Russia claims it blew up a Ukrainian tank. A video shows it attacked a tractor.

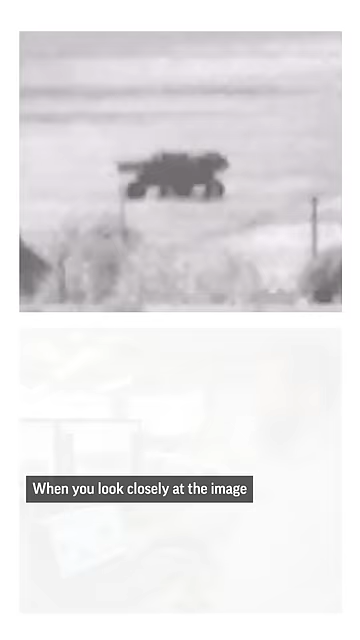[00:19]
When you look closely at the image that the Russian Ministry of Defense claims is a Leopard tank, the image that appears in the gun sight video of the helicopter has four wheels and it rests high off the ground.